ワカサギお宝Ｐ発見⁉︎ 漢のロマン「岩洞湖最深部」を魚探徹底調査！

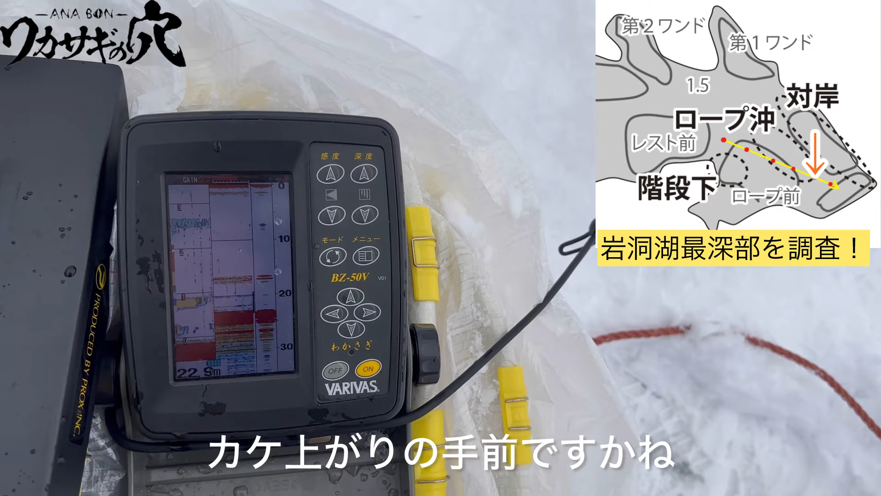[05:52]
一番下そこあたりに光が差し込むとちょっと上手くなやっぱり
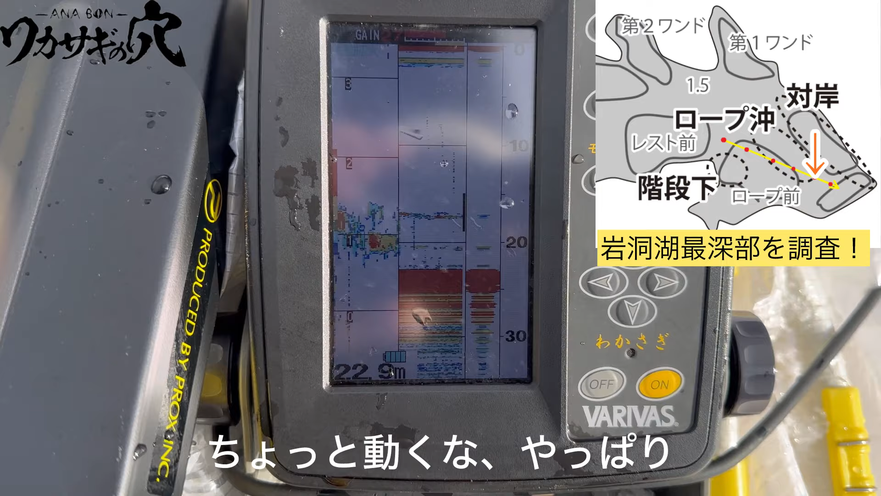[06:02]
On screen: depth 22.9 m
園庭に近づいたんで
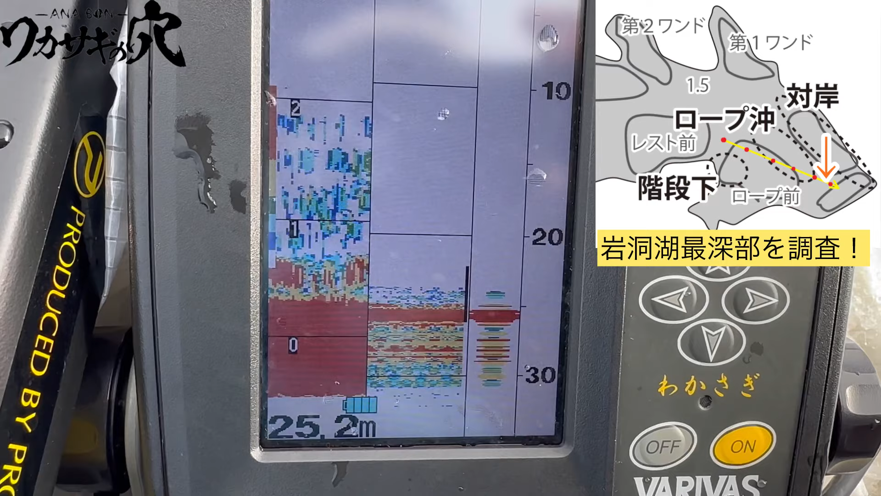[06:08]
On screen: depth 25.2 m
浅くなると思ったら割と深くなって
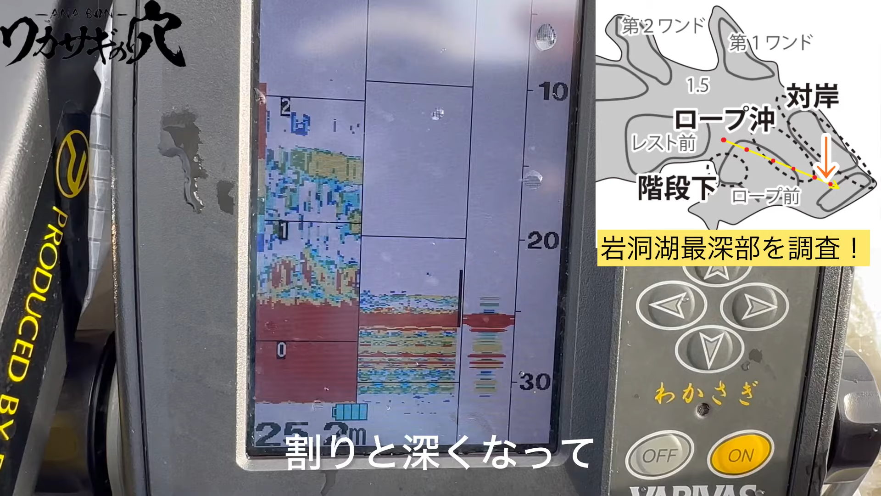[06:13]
結構そこの方に
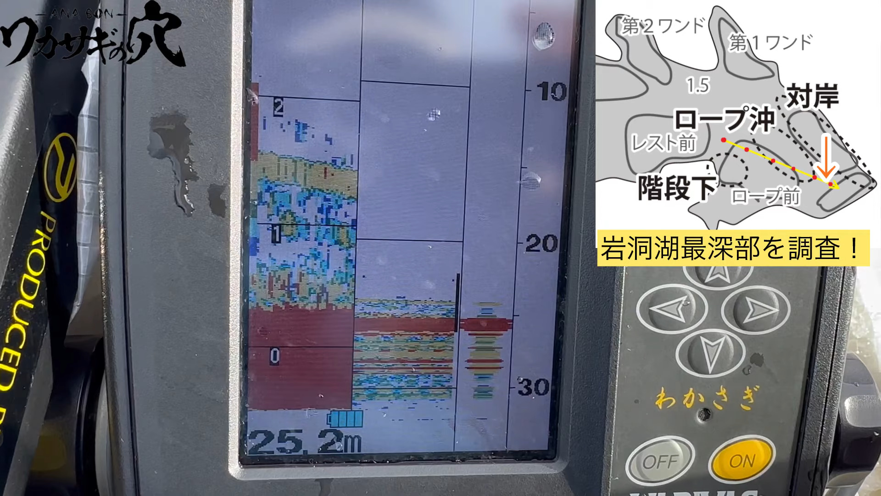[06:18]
On screen: depth 25.2 m
いい反応ですね固まって映るようになりました
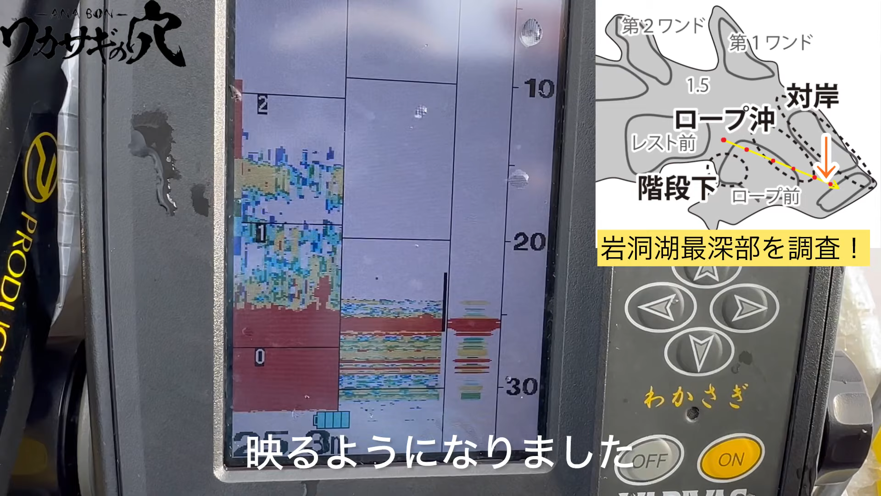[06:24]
これいいんじゃないかな駆け上がりを拾ってなければ全部魚かないい感じです
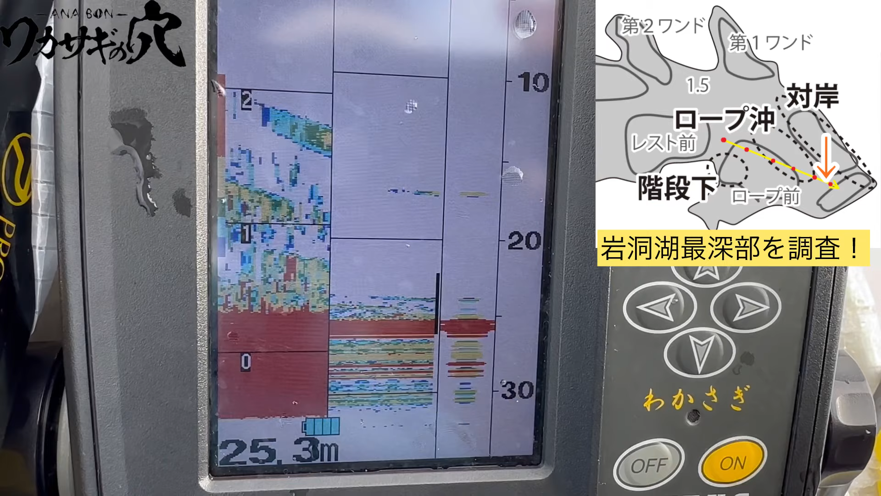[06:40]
On screen: depth 25.3 m
動いてもいるし
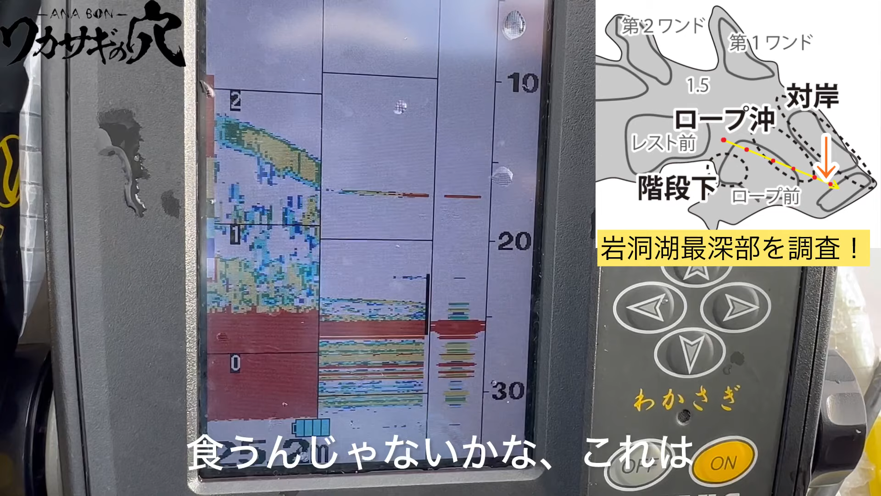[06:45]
食うんじゃないかこれはちょっとやってみたくなる反応ですね
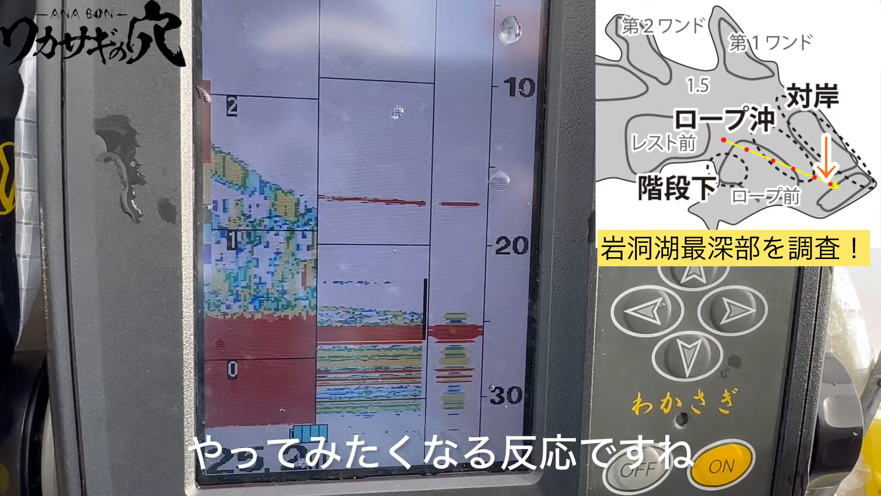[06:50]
まただいぶ遠手に寄りました
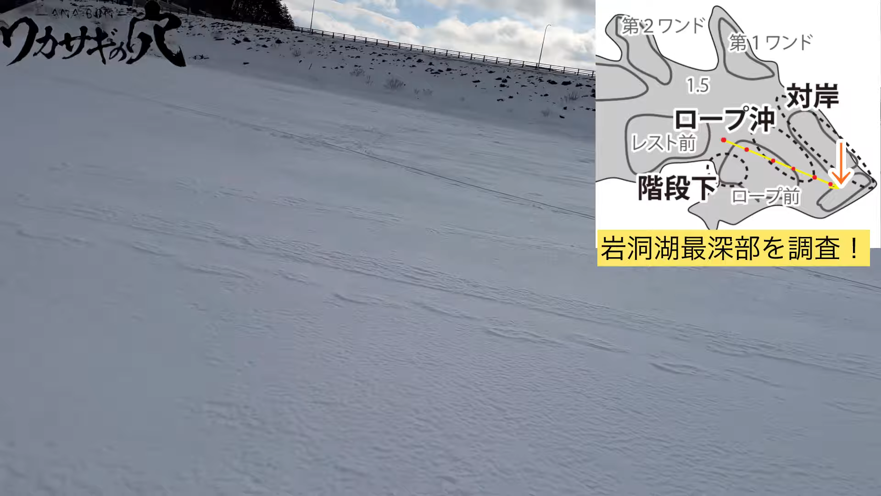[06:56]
で駆け上がりに差し掛かりましたね21m
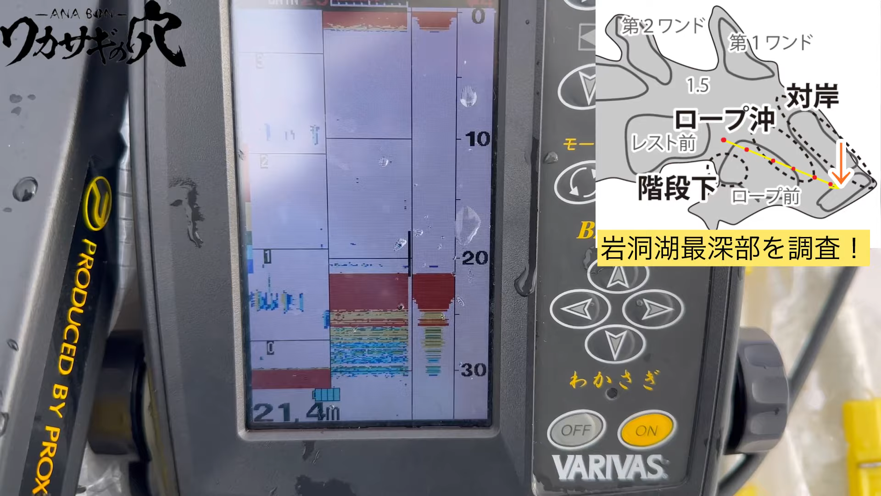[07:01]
On screen: depth 21.4 m
一気に薄くなりました一気に薄くなりましたさっきの25mあたりの反応いいかもしれないですね